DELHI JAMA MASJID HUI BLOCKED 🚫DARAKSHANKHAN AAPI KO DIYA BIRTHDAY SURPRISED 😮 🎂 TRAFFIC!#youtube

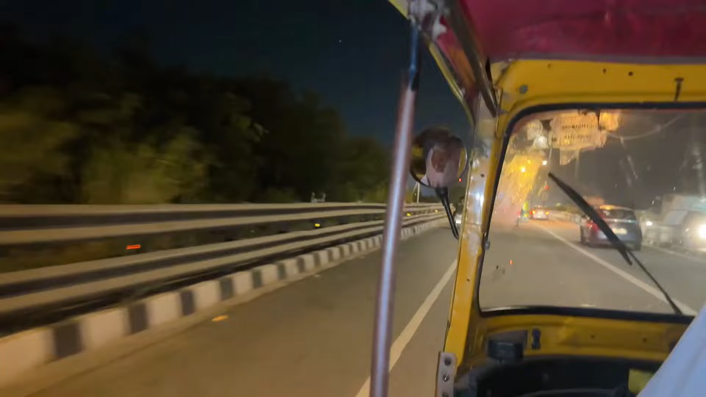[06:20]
गाइस अब देख सकते हो रोड बिल्कुल खाली पड़े हैं और सुबह ही नहीं रोडों पे